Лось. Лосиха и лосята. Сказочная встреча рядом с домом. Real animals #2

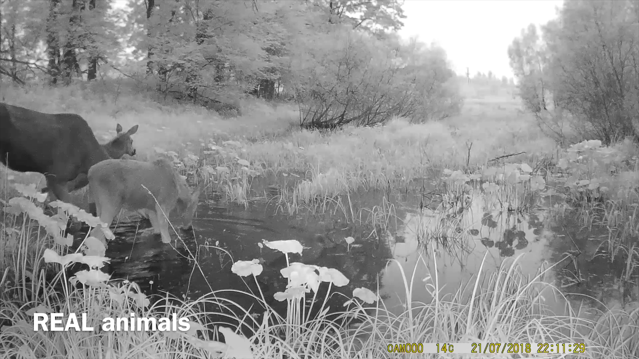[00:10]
приветствую вас друзья мои эту лосиху с двумя лосятами я заснял на фото ловушку ночью в непосредственной близости от нашего коттеджного поселка буквально в метрах в 200 от домов вдали виднеется фонарные столбы днем здесь ездит десятки машин мимо по трассе а ночью вот видите оказывается